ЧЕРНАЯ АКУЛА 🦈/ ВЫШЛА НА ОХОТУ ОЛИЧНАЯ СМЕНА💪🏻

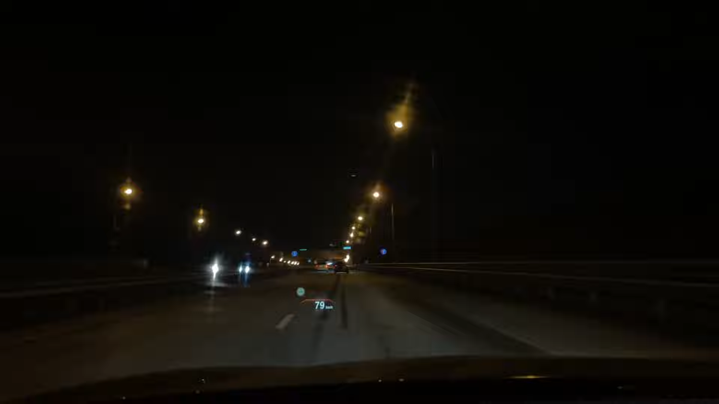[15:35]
Хорошо присмотритесь, с правой стороны на столбе висит камера. Вот она. Увидели? И с той стороны тоже есть. Аккуратнее будьте. Не гоняйте. Вот я 60... Сколько я проехал?